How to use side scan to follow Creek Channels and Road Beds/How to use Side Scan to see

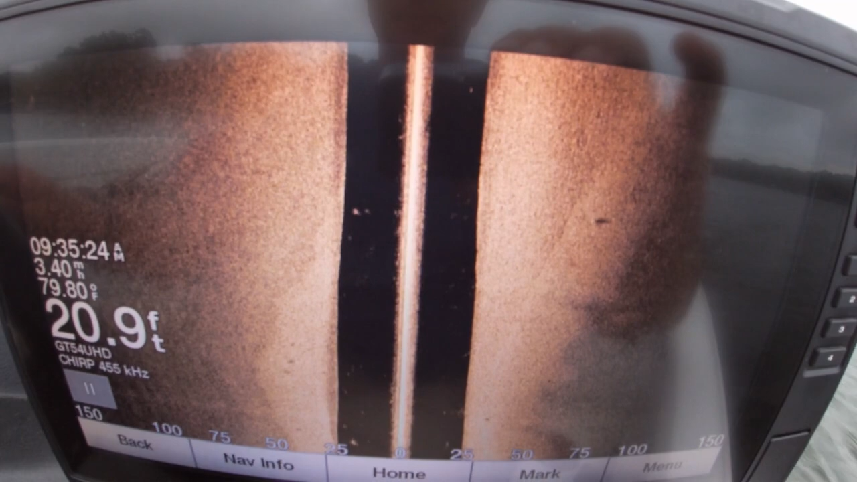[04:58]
On screen: depth 20.9 ft, water 79.80°F, speed 3.40 mph
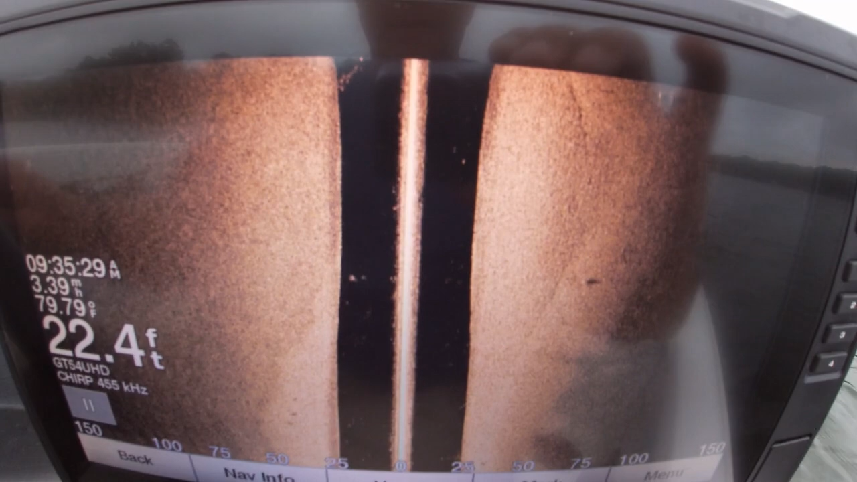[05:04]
On screen: depth 22.4 ft, water 79.79°F
And it looks like there, y'all, there's a school of shad to the left here on the bottom.
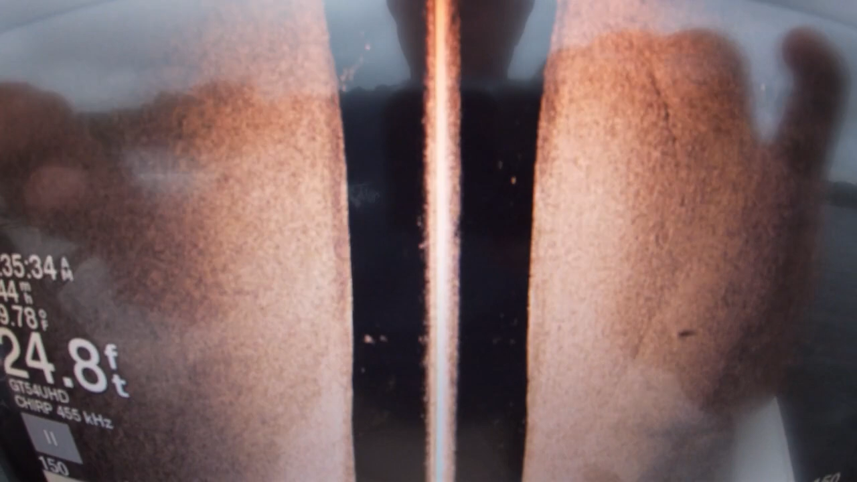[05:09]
On screen: depth 24.8 ft
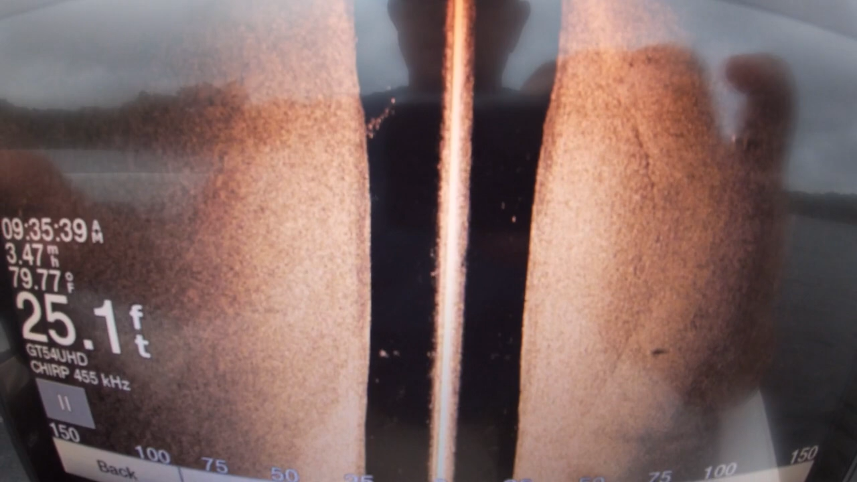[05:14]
On screen: depth 25.1 ft, water 79.77°F
It looks like the creek channel now. See this line here?
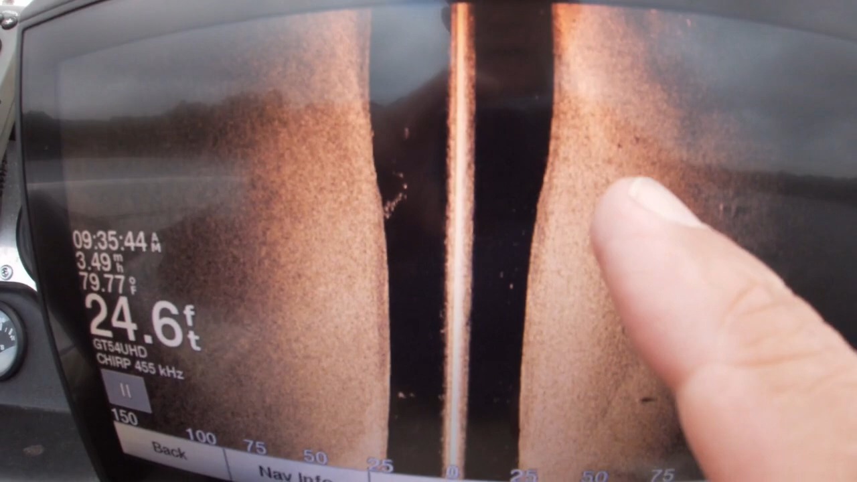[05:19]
On screen: depth 24.6 ft, water 79.77°F
That is a steeper bank. See how it blows out to the left?
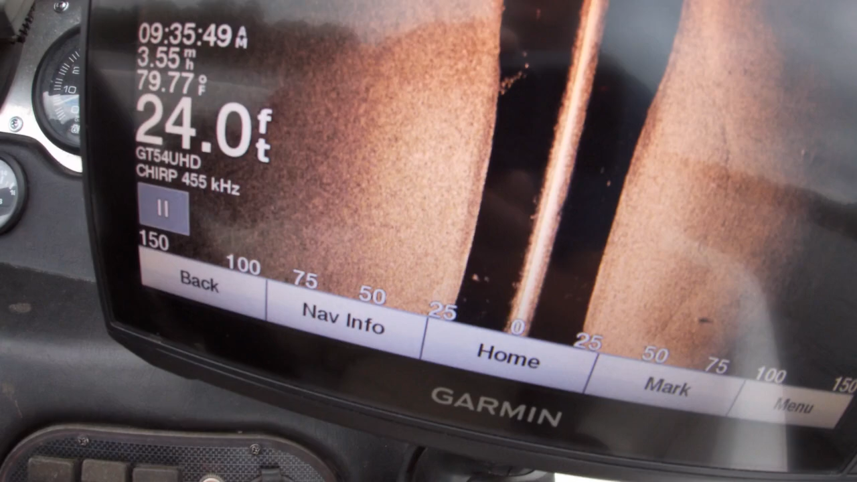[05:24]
On screen: depth 24.0 ft, water 79.77°F
All right, and here's a good indicator. This is the creek channel.
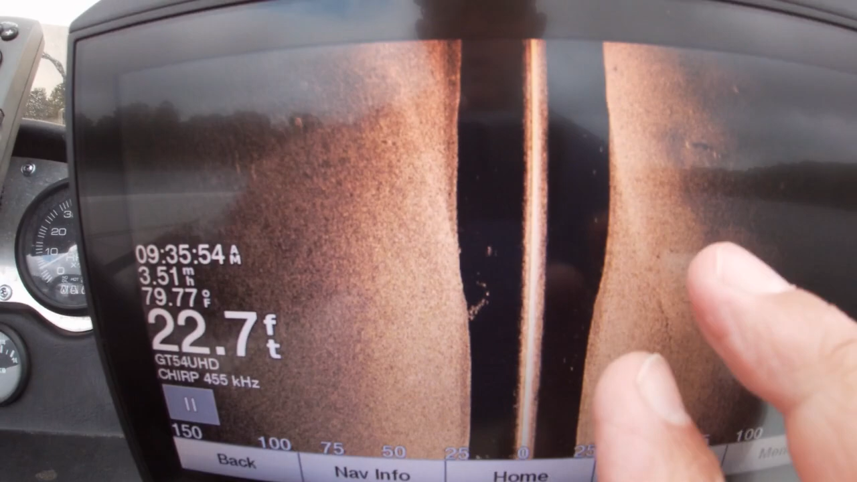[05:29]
On screen: depth 22.7 ft, water 79.77°F
See how I'm crossing over top of the creek channel itself? See the creek channel going here?
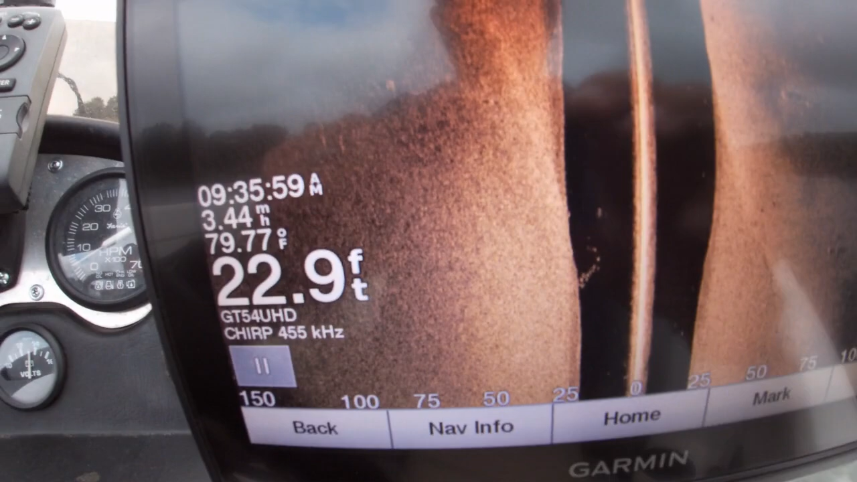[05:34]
On screen: depth 22.9 ft, water 79.77°F
It made a little bit of a turn.
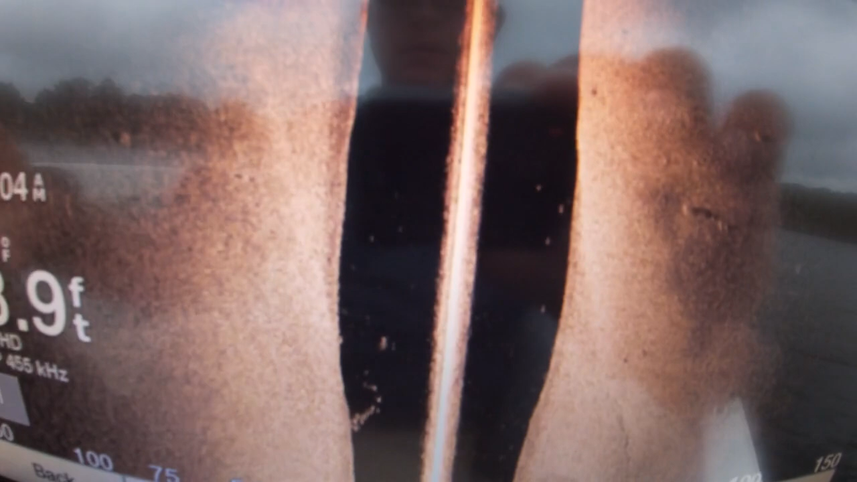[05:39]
There is a stump sitting on the side of that one.
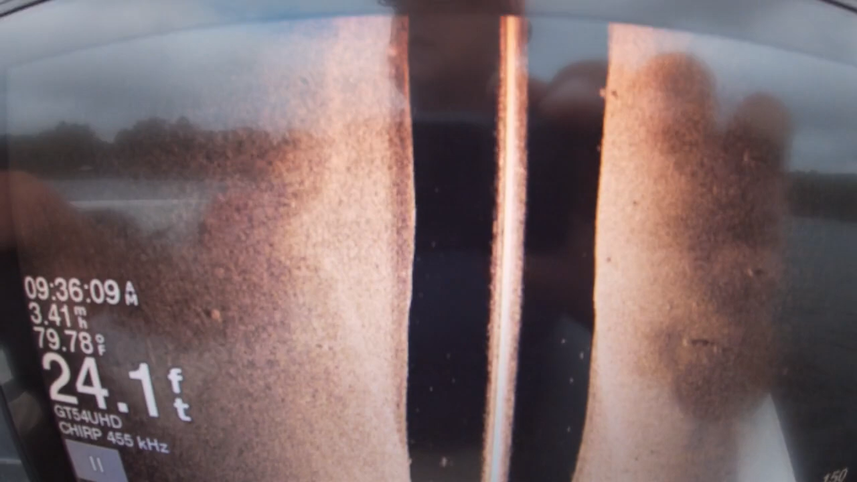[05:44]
On screen: depth 24.1 ft, water 79.78°F, speed 3.41 mph
Now, real quick, I'm going to bump this back.
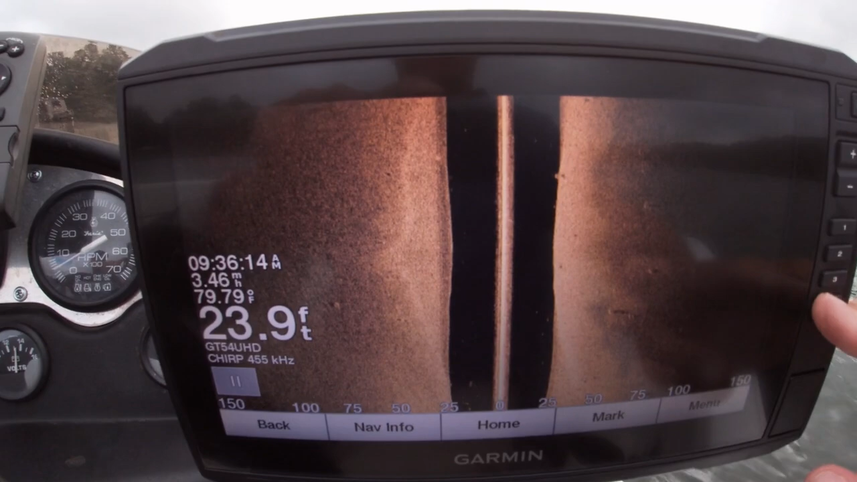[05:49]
On screen: depth 23.9 ft, water 79.79°F
Boom, it shows you I'm still pretty close to the creek channel.
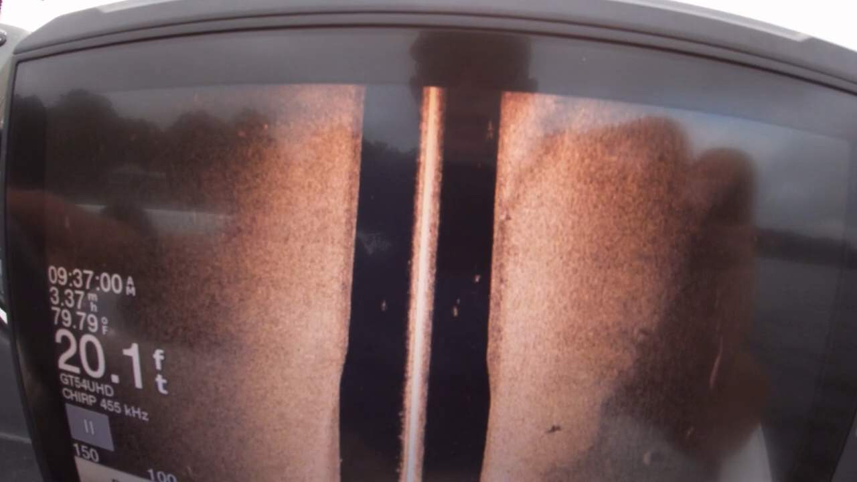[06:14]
On screen: depth 20.1 ft, water 79.79°F
It looks like it's turning out to the left. You can see these ridges here.
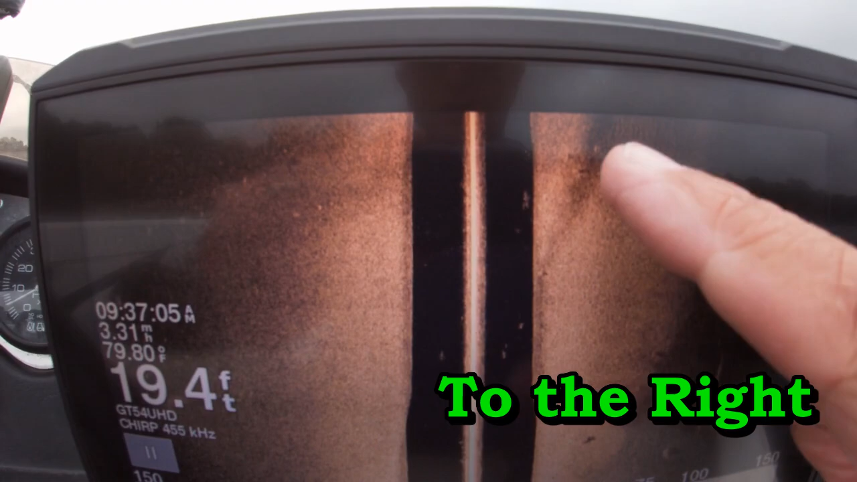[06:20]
On screen: depth 19.4 ft, water 79.80°F
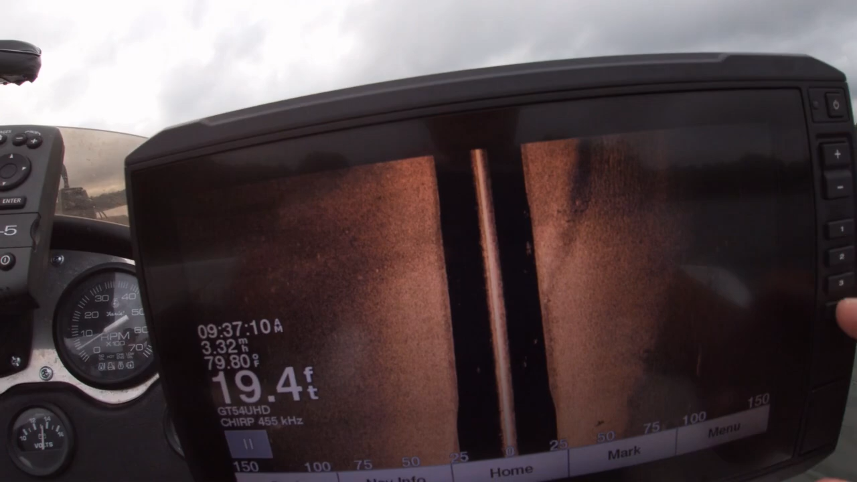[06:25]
On screen: depth 19.4 ft, water 79.80°F
Let's shift back here. You can see the creek channel. I'm going to shift back.
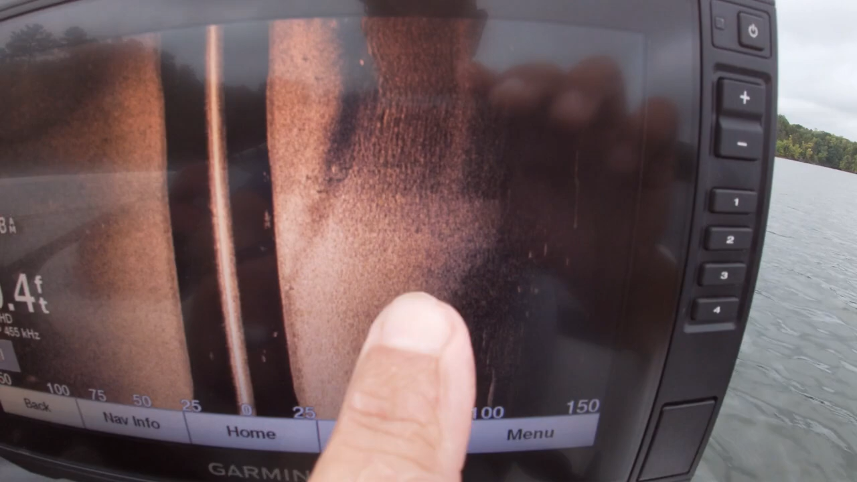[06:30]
See, that is actually the creek channel there I got out of it. You can see the define. It looks like a road.
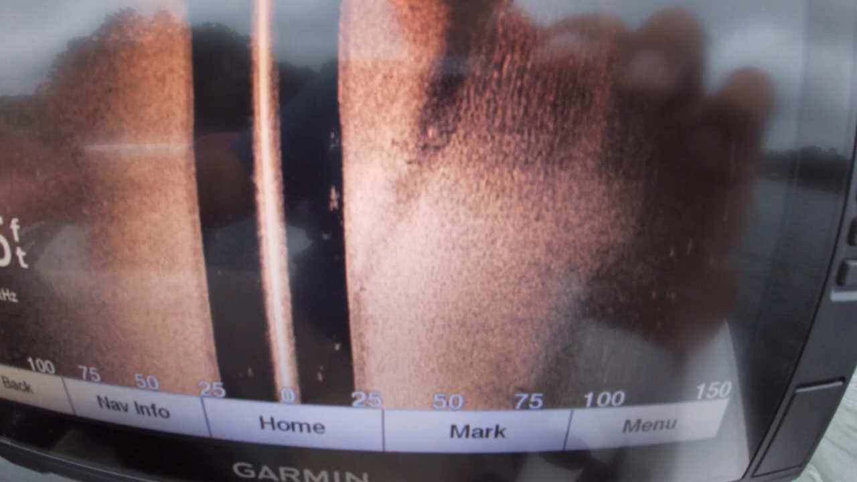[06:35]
All right, so I'm going to just keep my head, and instead of turning hard, see the creek channel is going to, I'm coming, I missed the curve of it.
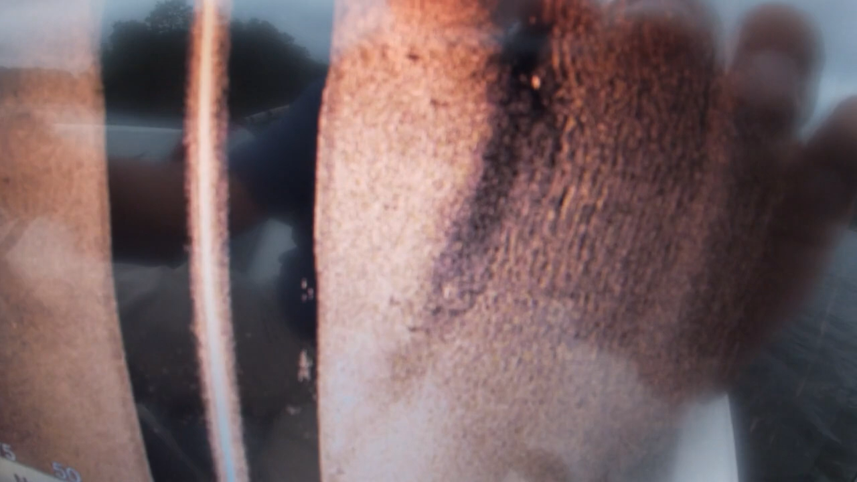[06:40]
So, you can see that is probably a fish there.
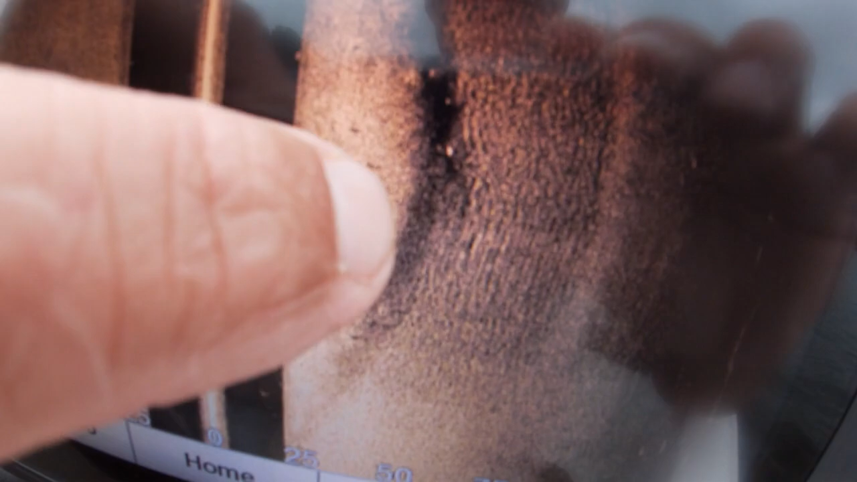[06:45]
That's some stumps on the edge.
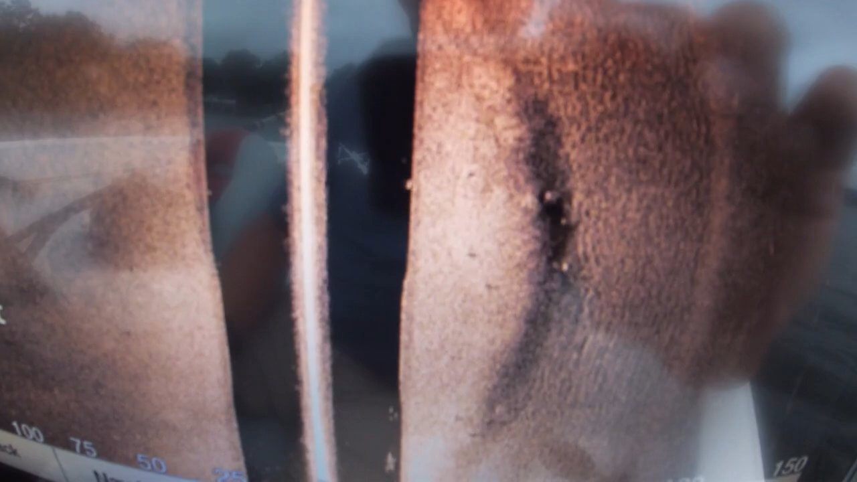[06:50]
I need to turn back quickly so I can stay in it.